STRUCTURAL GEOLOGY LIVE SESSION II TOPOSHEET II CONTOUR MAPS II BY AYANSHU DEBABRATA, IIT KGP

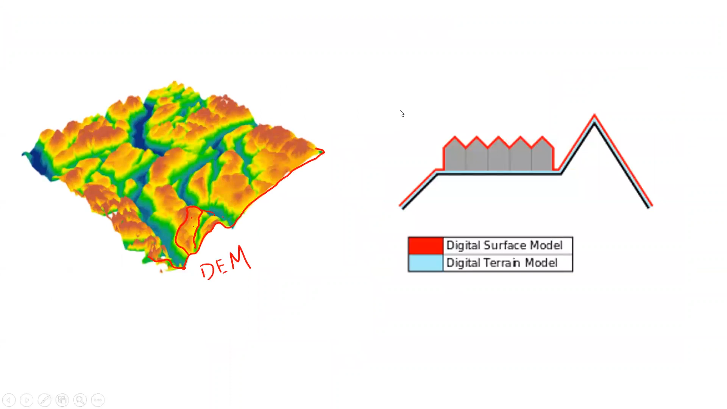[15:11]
then we will be uh going to the okay here uh the dem it incorporates two things okay one is dsm like digital surface modeling another is
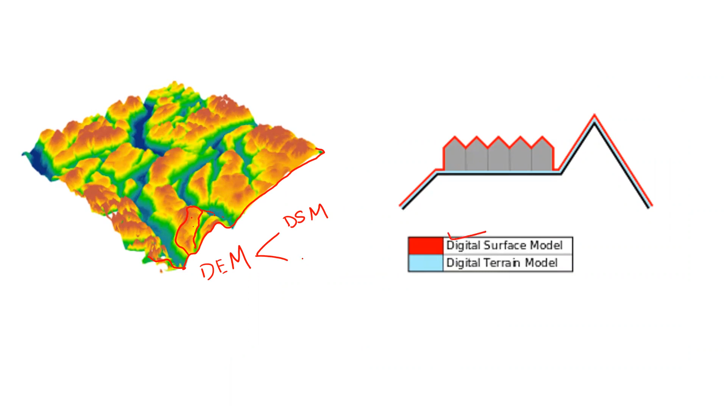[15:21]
dtm digital terrain modeling okay so what is the difference between two just see this diagram so this is a like land surface on which some triangular or you can say some polygonal shape of buildings there so if we are mapping only the surface okay sorry only the like the uh terrain part without any objects so we just
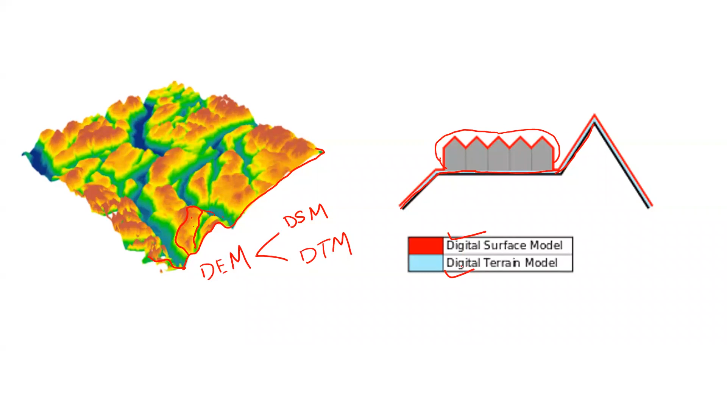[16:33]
above the buildings okay so this red marks follows from the start towards the end so it includes everything so this is the digital surface model so now the most important part is the contours so what